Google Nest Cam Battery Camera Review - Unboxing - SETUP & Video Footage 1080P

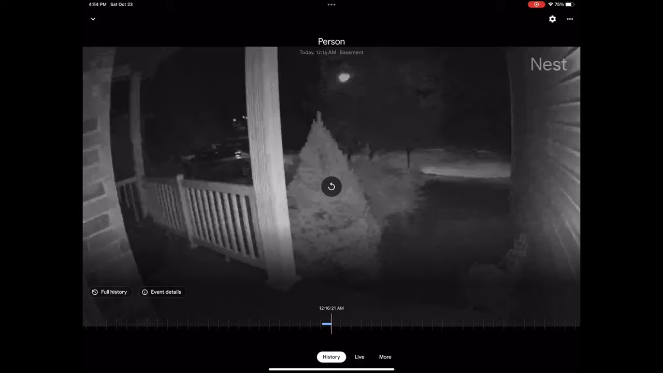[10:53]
All right, guys, here I have a Nest outdoor camera in the front of my garage,